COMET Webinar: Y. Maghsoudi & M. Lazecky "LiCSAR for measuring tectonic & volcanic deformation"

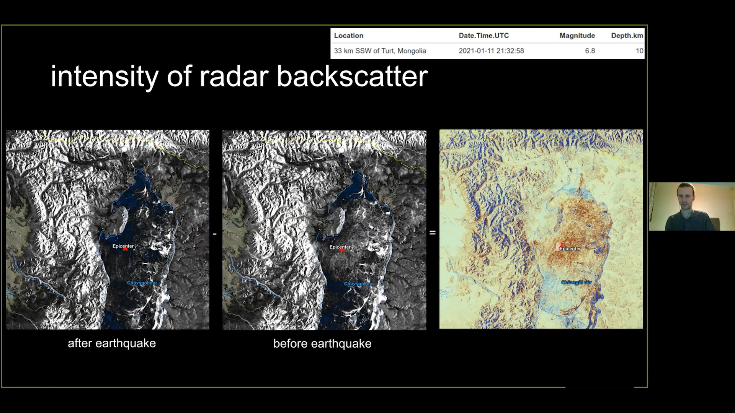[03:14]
to focus on deformations, because what we can see is maximally here some changes in the ice over the lake in Mongolia. But the situation is different if we use so-called phase. Phase is another information that we get from Sentinel-1. And by itself, if you take a look at the image of phase, we would actually not be able to see much. That's why it's not really used by in community.
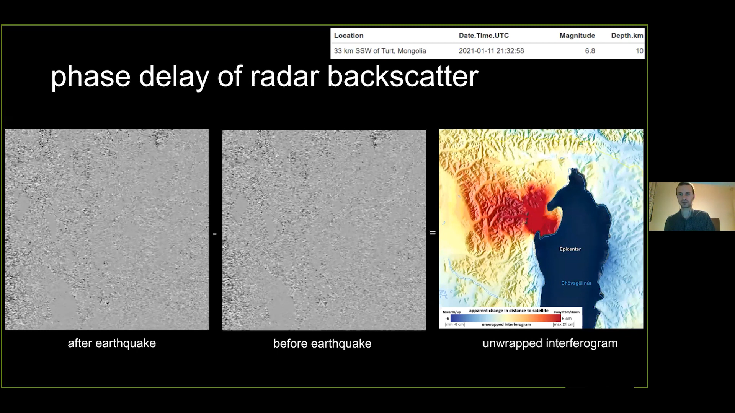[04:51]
So this is basically what we are into here within the LiCSAR system. We are generating this type of data. And we are doing it for